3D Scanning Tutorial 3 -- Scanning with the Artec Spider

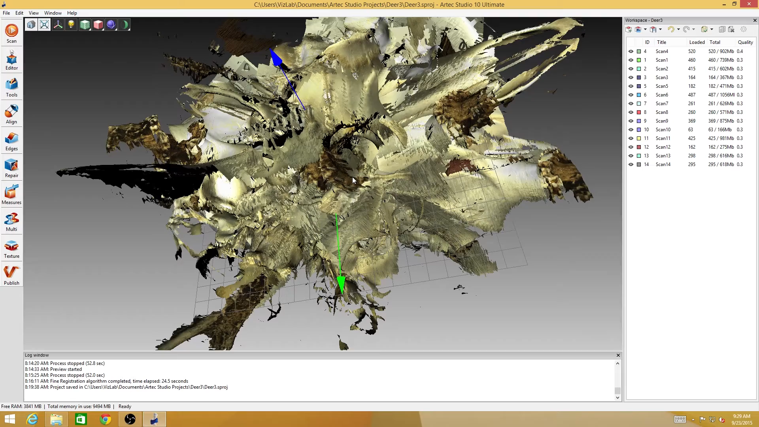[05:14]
the data is based off of the first frame that it grabs so when I'm initially done with the scan you get this big sea urchin looking thing or maybe it's more like a tumbleweed I can't really tell it's very abstract but this is the data for our skull now we're going to go through the process of cleaning this up a little bit and aligning the different meshes together
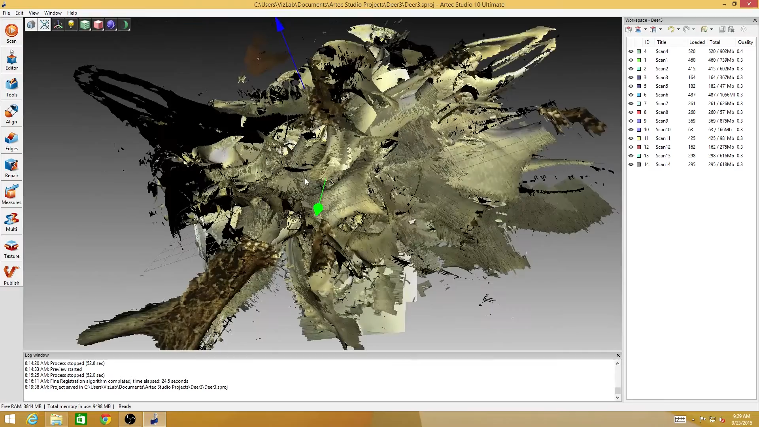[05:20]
if I separate some of these over here and I'm just going to look at these one at a time
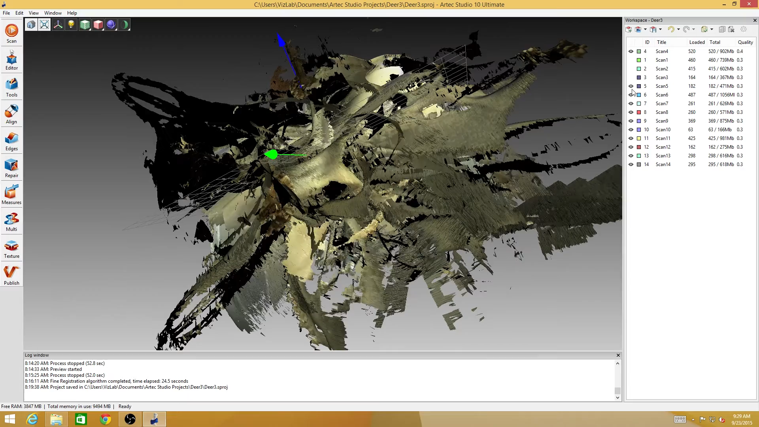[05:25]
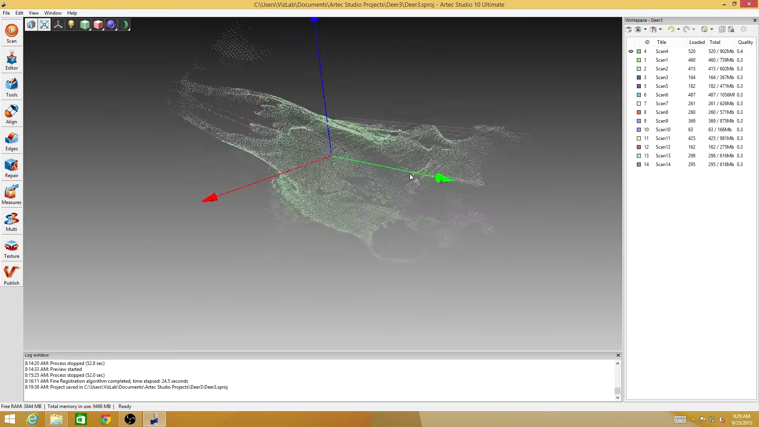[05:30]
so that's at least recognizable as being a skull and you can see I got part of my finger in it
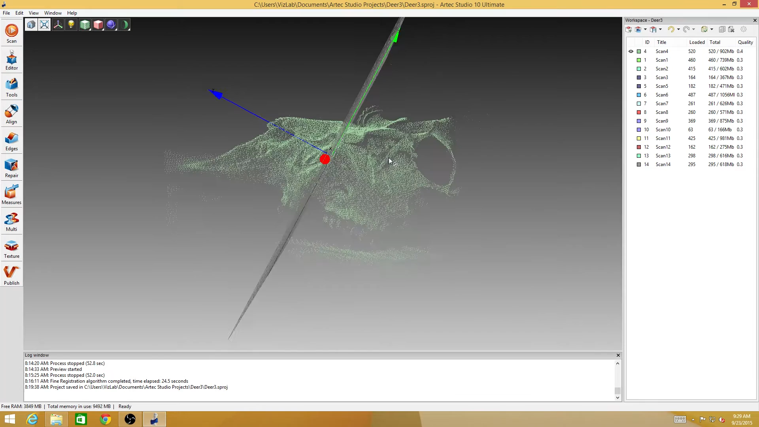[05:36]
and then it got a lot of this tray so this is the stuff that we're going to clean out the process is going to be that we're going to go through these scans we're going to look for the frames that have failed and we're going to try and reduce these numbers over here to improve our quality of our
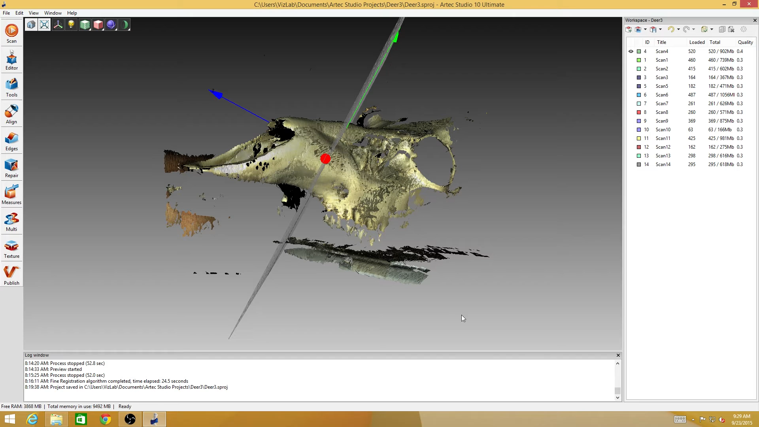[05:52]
data then we're going to erase the extra stuff that's not skull like my fingers
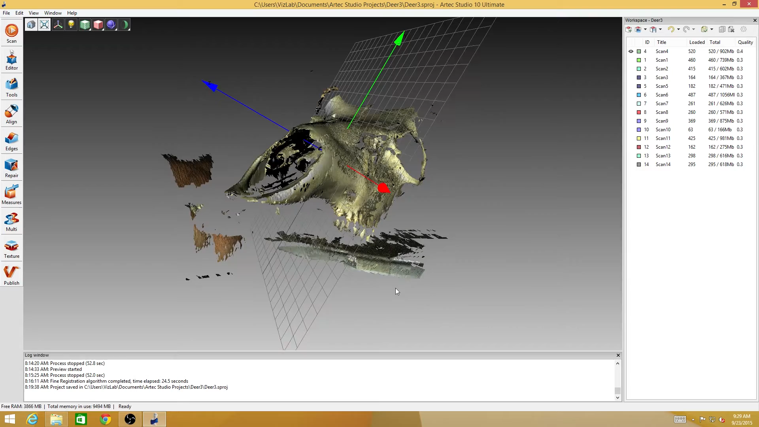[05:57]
or this tray the skull was sitting on and then we'll align all the meshes together
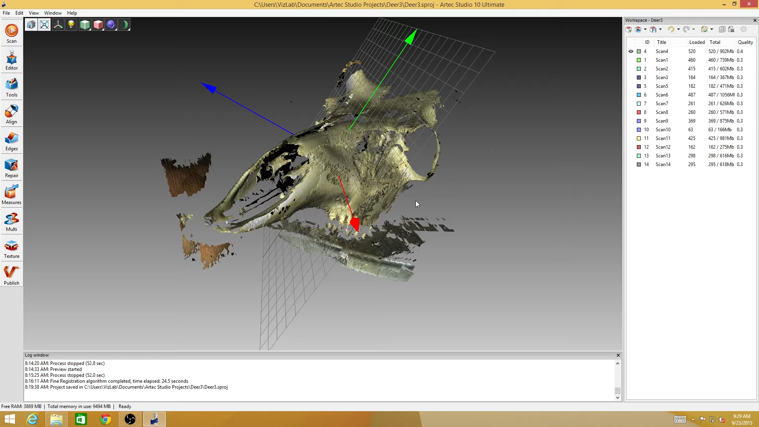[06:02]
and then we'll actually produce an actual mesh so we're
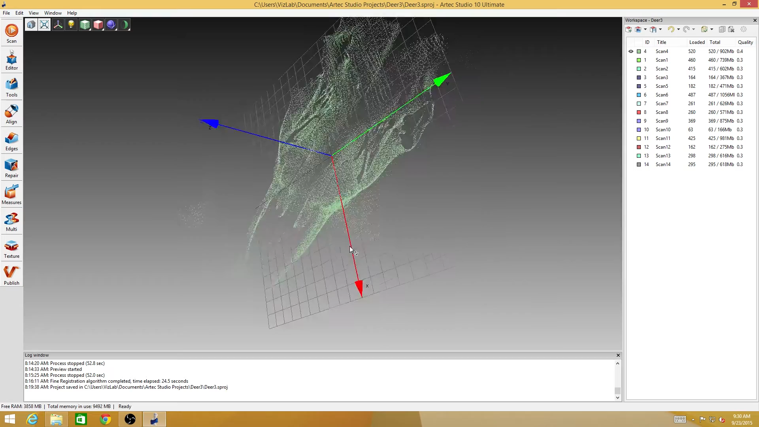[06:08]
still in the process of working with the raw data so I'm going over here click on the editor button one thing about the software all the tools are laid out in sort of a logical pattern so like these these buttons over here off the side we're
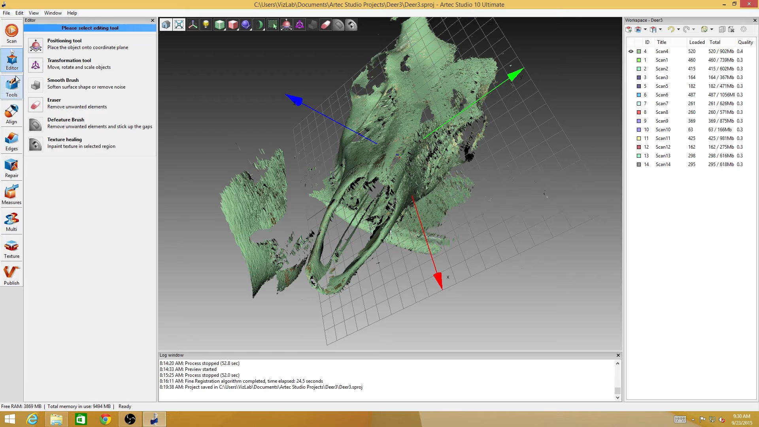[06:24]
going to use them more or less in the order that they're listed here and then inside things like the tools these different registration procedures we'll use them pretty much in the order that they're listed here
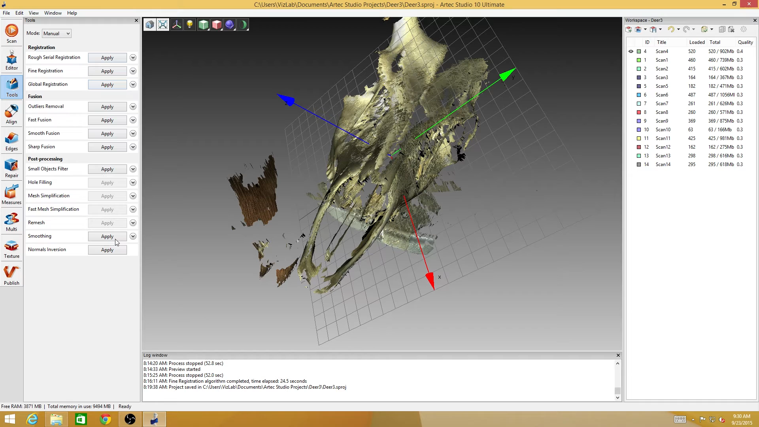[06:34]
so the workflow in the software at least is really straightforward so I'm going to come back
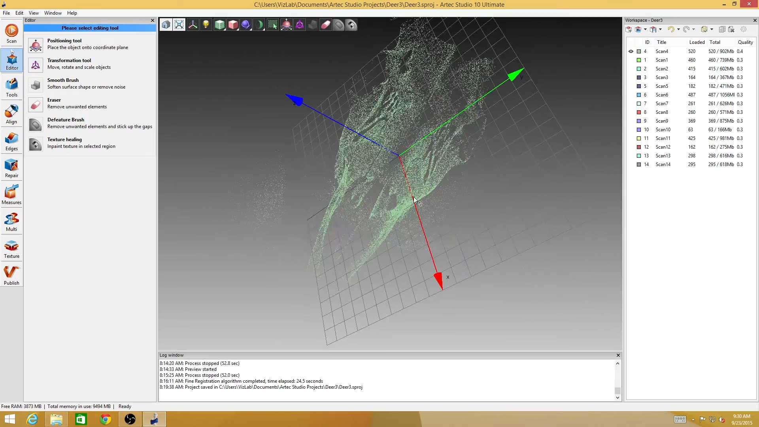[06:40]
over here to the editor and I've only got this one scan visible if I turn
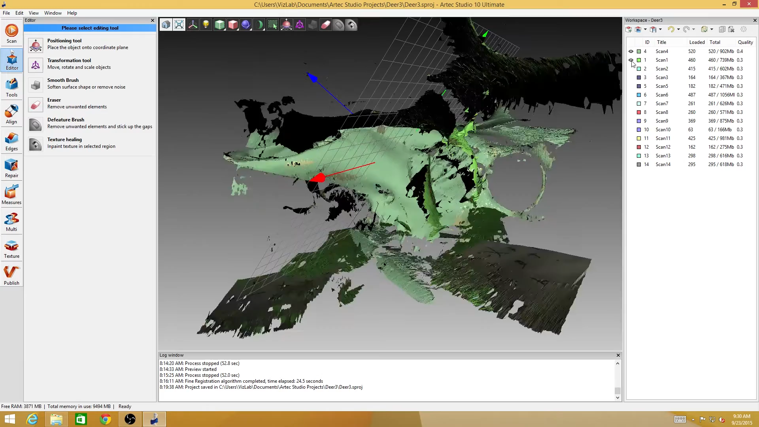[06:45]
on the visibility of the other scans not only is it still a kludgy mess but if I do any
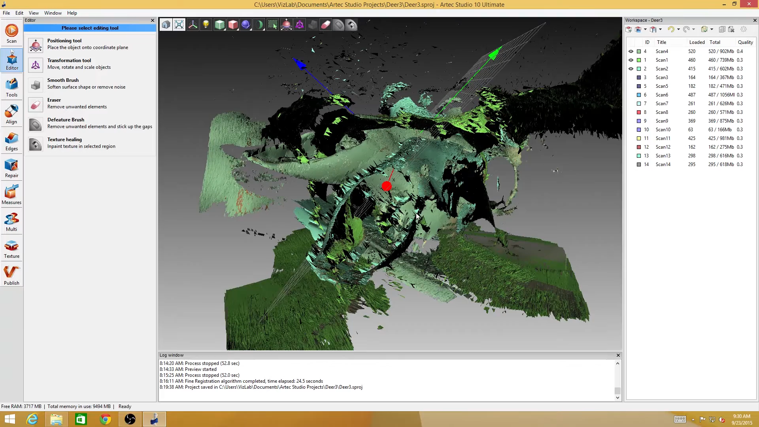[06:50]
kind of erasing or moving around or modifying of the data it's going to apply that change to everything that's
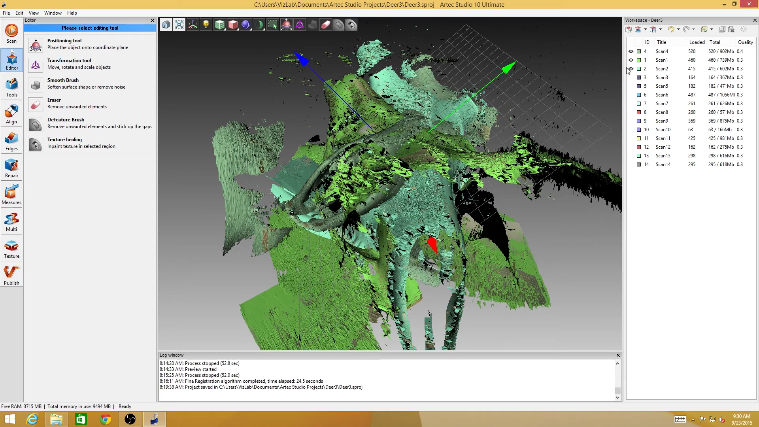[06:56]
visible for so for at least this process we want to look at each one of these scans
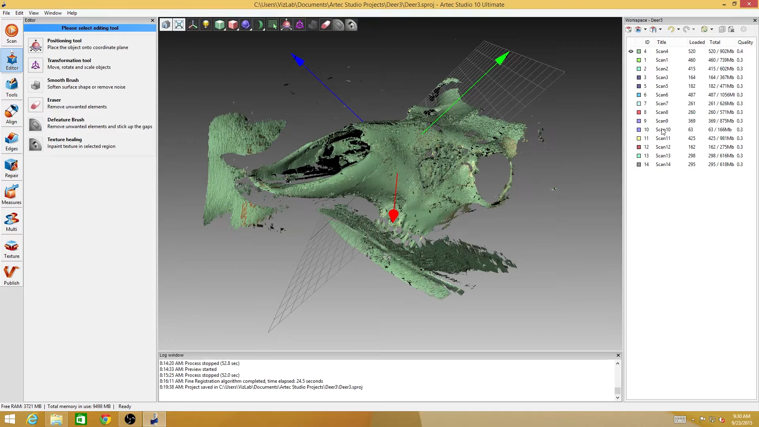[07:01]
individually so I can rotate the scan around and then click on this erase button and
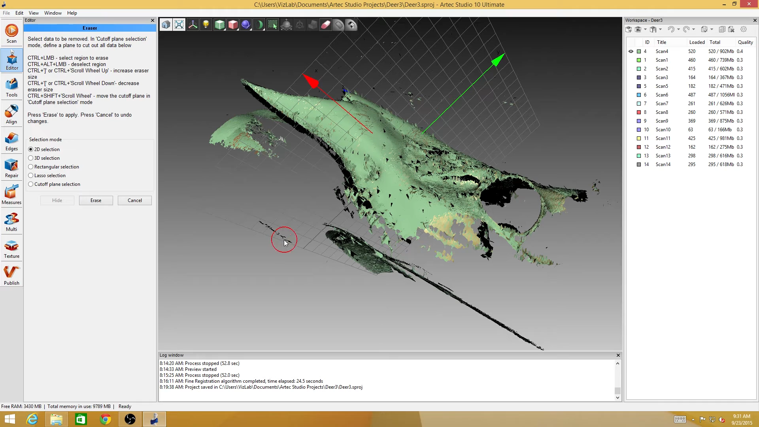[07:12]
then with the 2d selection it just gives me this sort of paintbrush so that I can paint over the things
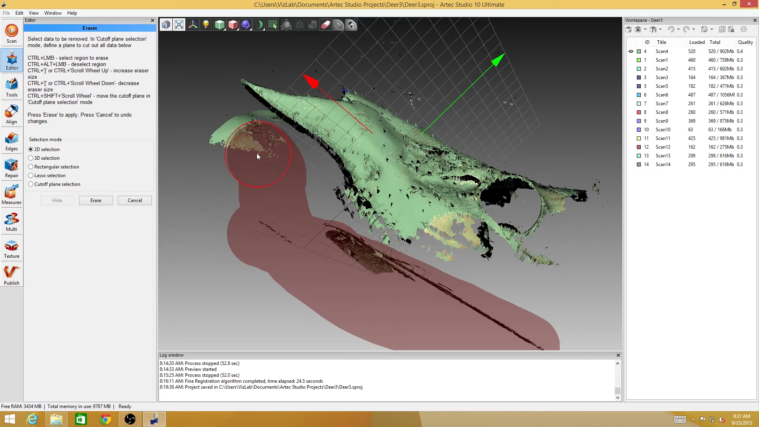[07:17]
that I want to select and I'm just dragging
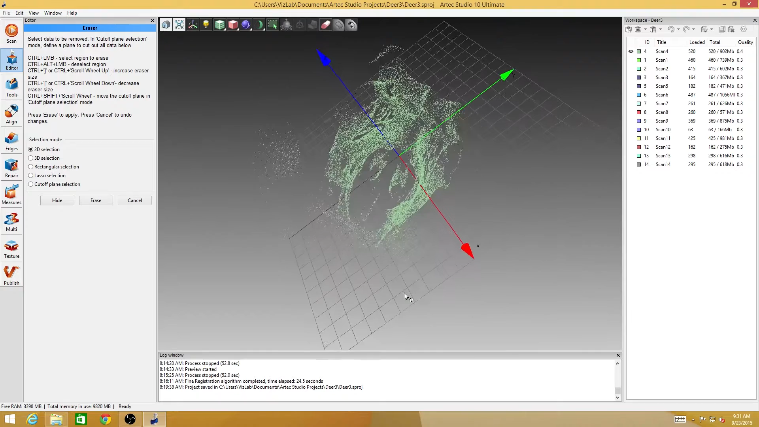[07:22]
the view around with the left click of the mouse and paint over that stuff so my
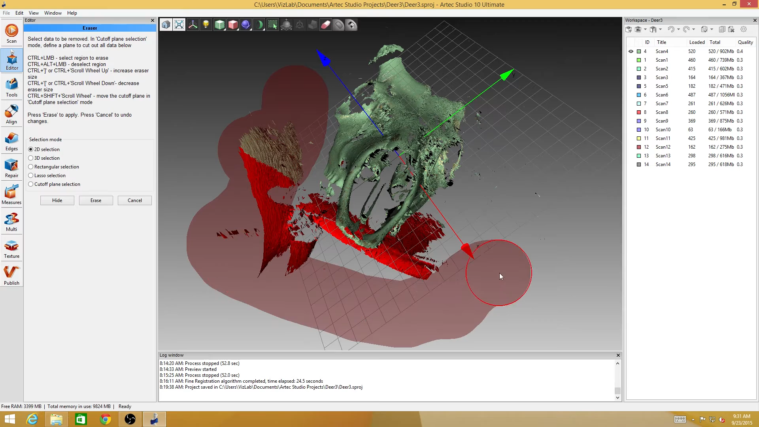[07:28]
hand in the tray should be the only thing that I've selected for being erased and
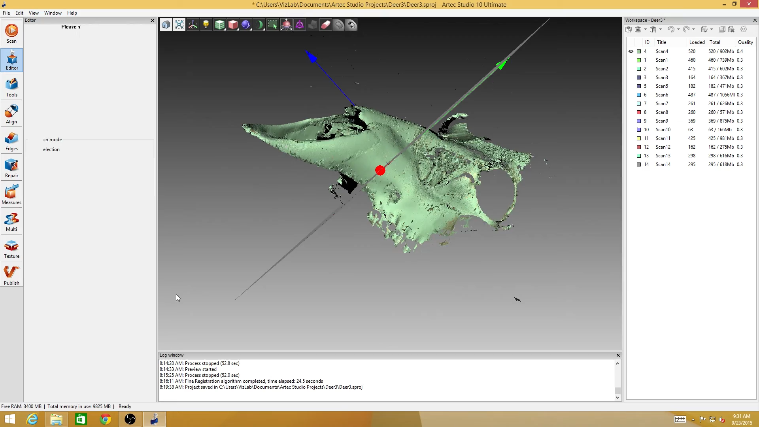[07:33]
now it's gone and I go to the next one and do the same sort of process
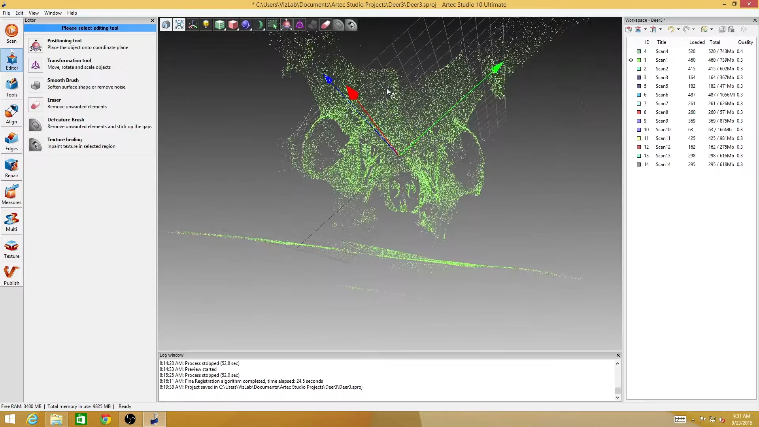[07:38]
tilt it around to like see what's tray what's skull and
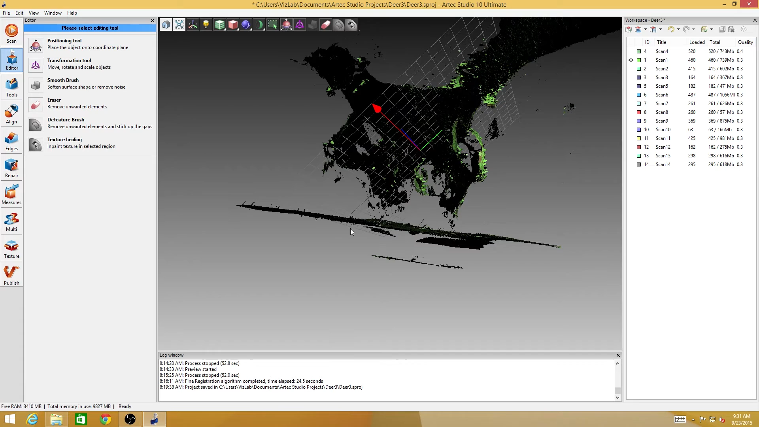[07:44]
this stuff down here is everything I want to get rid of and
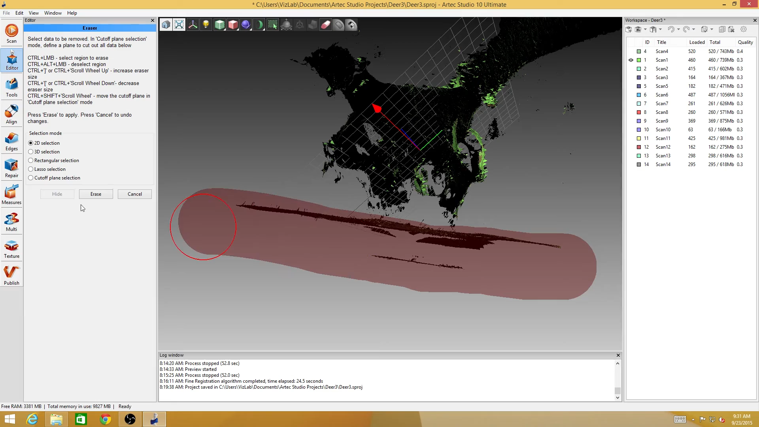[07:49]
the only thing that's left is skull data